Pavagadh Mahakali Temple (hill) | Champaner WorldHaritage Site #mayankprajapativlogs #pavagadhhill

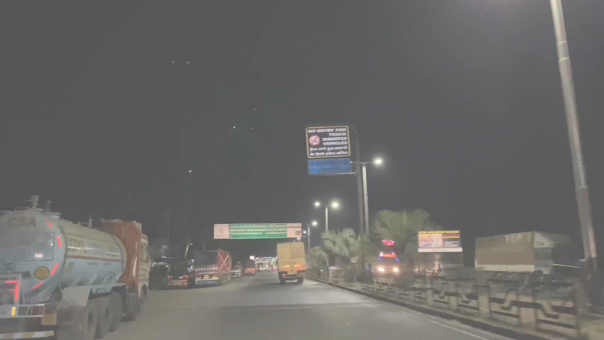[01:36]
આપણે નીકળી ગયા છીએ હવે પાવાગઢ તરફ.
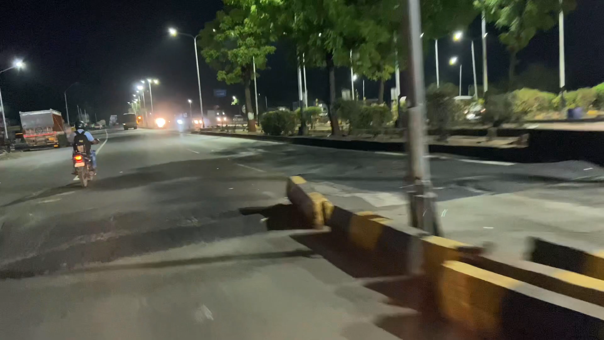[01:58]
આપણે રાઈટ લેશું પાવાગઢ. હા, આખો પાવાગઢ વિસ્તાર ચાલુ થઈ ગયો ભાઈ. ત્યાંથી
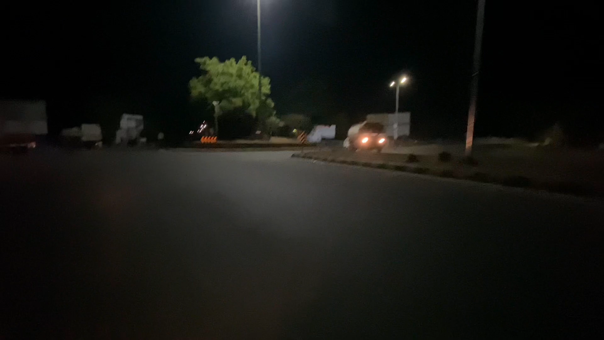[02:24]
પાવાગઢ 5 કિલોમીટર. गाइस यहाँ का व्यू देखना आगे बहुत अच्छा व्यू आएगा.